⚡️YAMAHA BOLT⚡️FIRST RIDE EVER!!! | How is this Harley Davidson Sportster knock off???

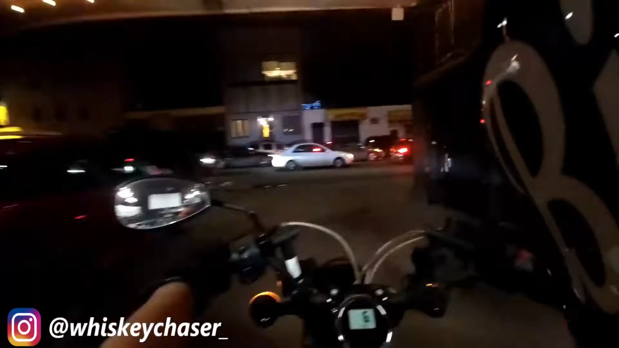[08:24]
All right, never ridden a Bolt before, but we're going to figure this out, right? Dude, he's got this thing set up like a freaking sport bike.
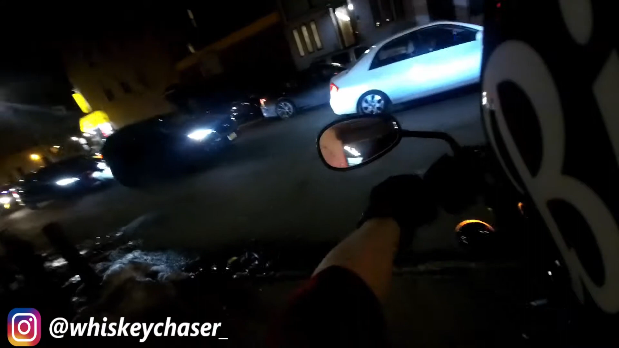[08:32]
Like, you're leaned all the way over. These handlebars are so far forward, and this saddleman seat is so far back. With these mid controls in here, like, so weird.
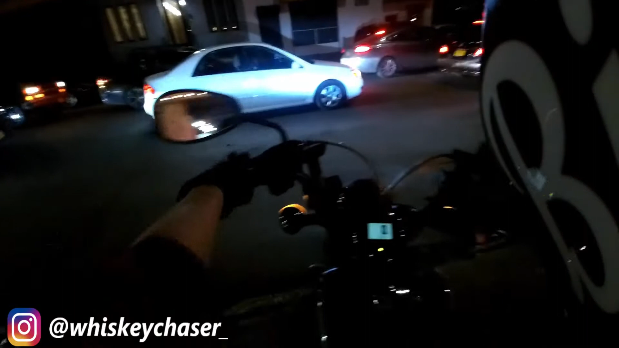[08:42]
I'll tell you what, though, this thing sounds good. Interesting. I do like the shifter, though. It's very solid. This exhaust sounds great too. Probably like not the most amazing time to go try it. Ride. But you know what? That's okay.